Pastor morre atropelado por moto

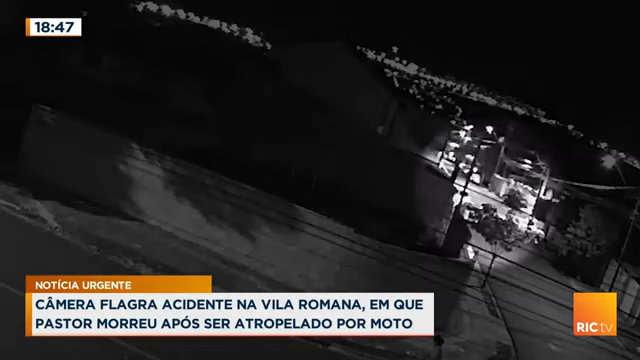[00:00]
No momento ali do acidente, a imagem lá no fundo, né? Registrando então essa movimentação e tem um detalhe, a CMTU prometeu melhorar a situação das ruas na Vila Romana, não é Ana? Exatamente isso, Buganzo.